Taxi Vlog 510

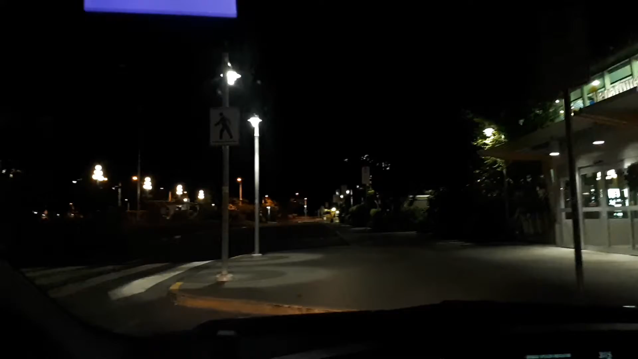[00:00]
well it's now 3 15 in the morning and I'm at the airport you can almost see that the flowers are there
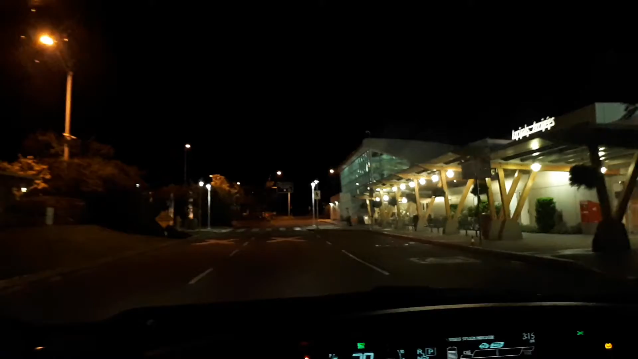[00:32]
a few minutes to 3 and this guy came out to the airport he's gonna be flying Alaska air down to Los
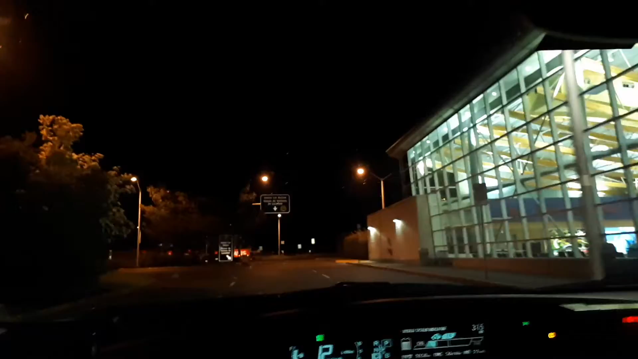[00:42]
Angeles and then from Los Angeles he's gonna wait for 12 hours and then take another flight to Australia
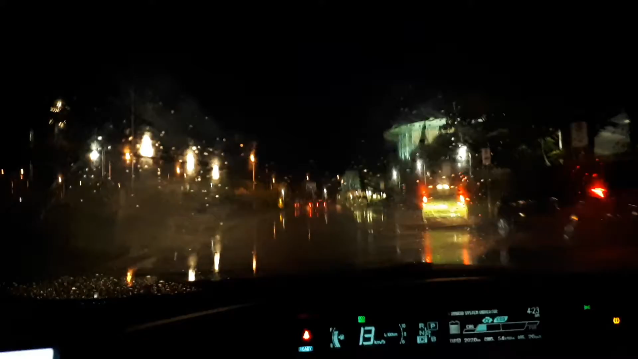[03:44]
and who now travels the world and stuff and let me just turn that make it a little lighter and brighter and I think we've got a problem with fogging up I think we're fogging up let's let's unfog
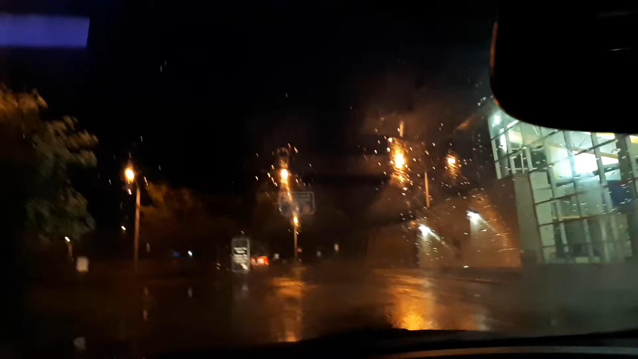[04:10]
it's funny the window was not fogging up at all when when we were driving out here but now that we're out here it's fogging up this night was really really good at the beginning I had a lot of business at the beginning I think I made $80
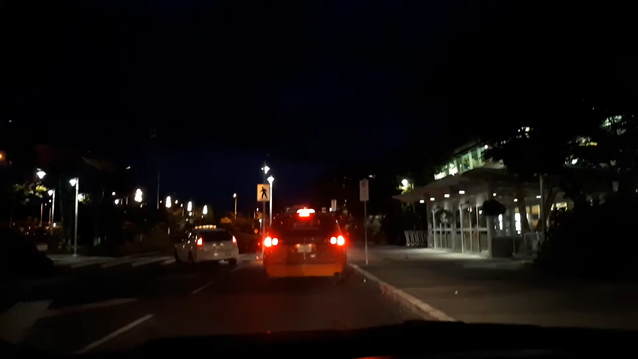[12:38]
oh here we are again it is now 417 in the morning and we are leaving the airport just dropped off a customer here
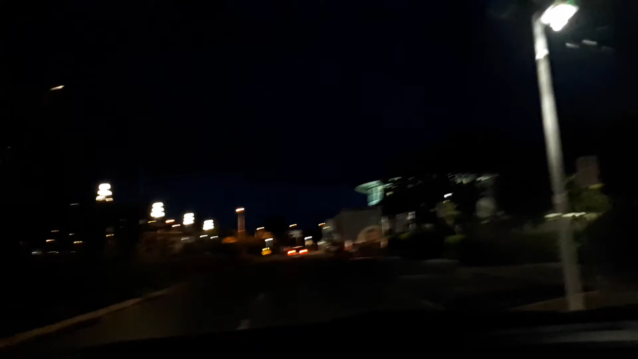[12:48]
and I've got over 300 on
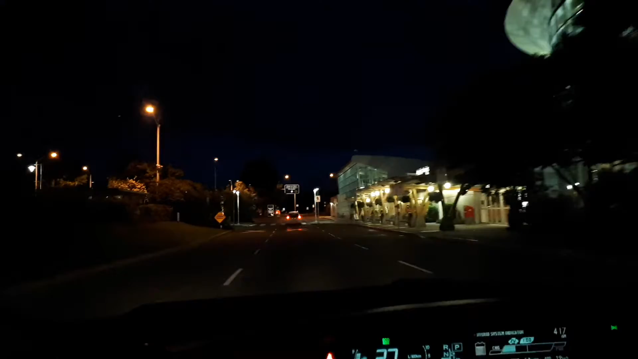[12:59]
I've had some incredible luck tonight I've taken there was a time where I was sent to the McDonald's on the corner from where I usually hang out and I drove these two girls out to the western communities and while I was in the western communities I had another call out there to go pick some other girl up and she went all the way down to James Bay for $40 it was just great
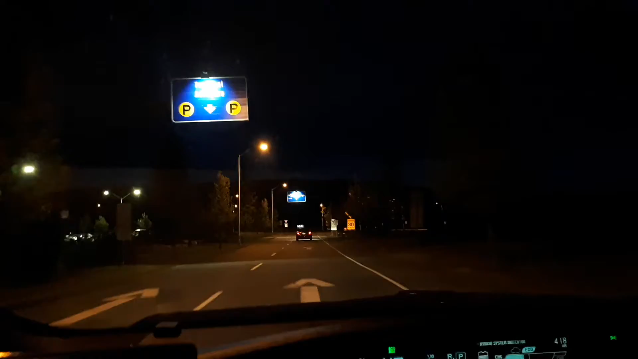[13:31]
did another drug run and now I came out to the airport so it has been a very good night I cannot complain about any of it I will be yeah it's it's gonna go good gonna go very good and now it's almost daylight you can sort of see daylight in the distance there